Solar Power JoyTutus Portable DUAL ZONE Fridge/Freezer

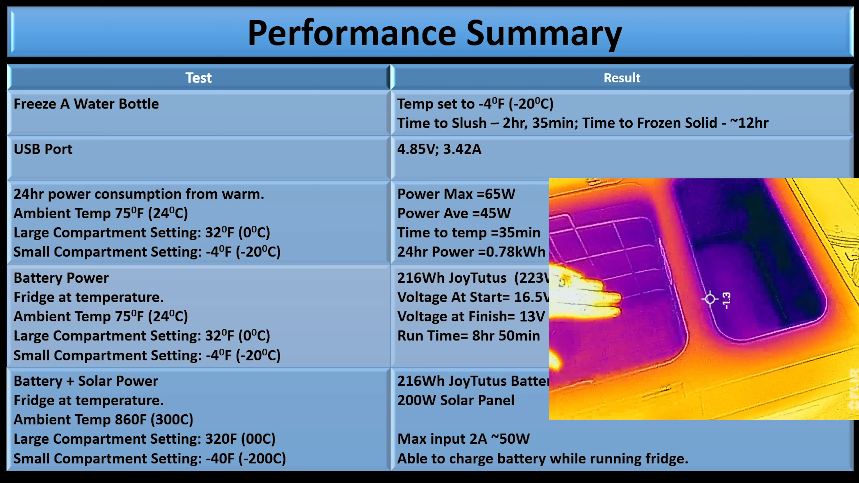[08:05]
And it took about 35 minutes to come to temperature. And the first 24 hours of use used 0.78 kilowatt hours from the AC adapter. Running it on battery power using the 216 watt Joy Tutus lasted 8 hours and 50 minutes, which was pretty fantastic.